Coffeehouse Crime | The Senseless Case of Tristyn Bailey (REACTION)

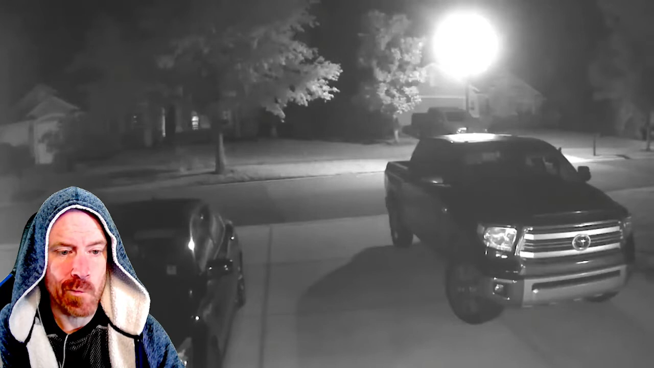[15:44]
With this camera further up the road from Tristan's home, it was evident that Aiden had lied about leaving Tristyn earlier in his journey. 1.5 hours later, a single figure is seen running back in the opposite direction, with white sneakers in hand.
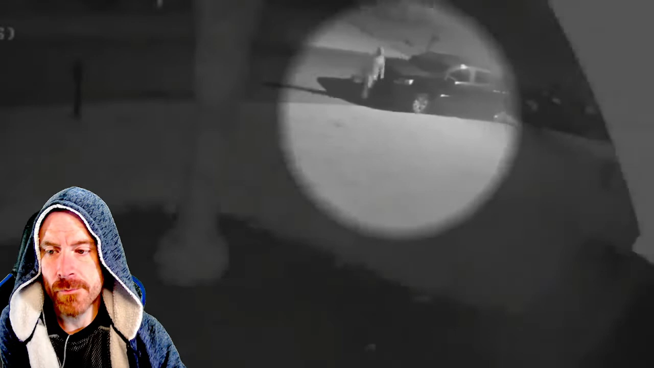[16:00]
Police had already obtained surveillance footage from multiple cameras found in Aiden's family home. And at 3:31 a.m, the hooded figure seen on Saddlestone Drive was also spotted walking barefoot through the front door.
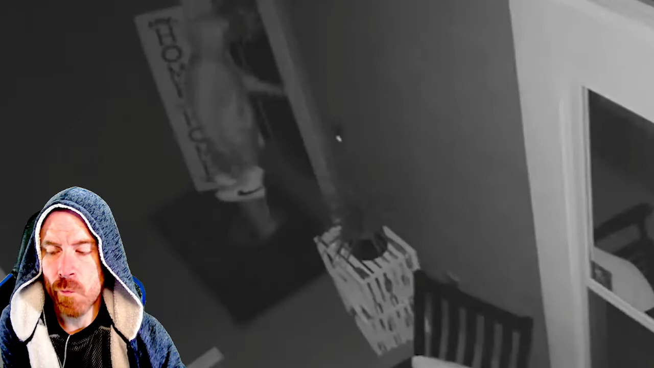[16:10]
And he was still holding the white shoes as seen on earlier surveillance footage. The discovery was substantial evidence for St.